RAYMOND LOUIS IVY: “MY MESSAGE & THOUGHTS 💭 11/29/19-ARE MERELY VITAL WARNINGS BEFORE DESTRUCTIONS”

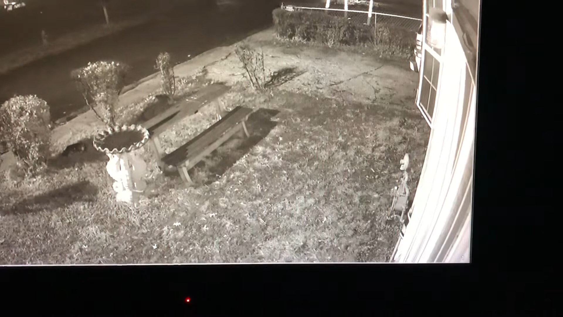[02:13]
It'll show you what people came and kicked on the door. It'll show you where they came from. Then if you, uh, get to camp, the other cameras, you see where that trash can is at giving people warning. The Bible tells you to give warning for destruction. You see that trash can, you know, since those that it may threat saying you coming back to knock on there again, just be prepared. You know, when you, when you declare war, that's what you declare. When you say you're coming back, it don't make no different how old you is.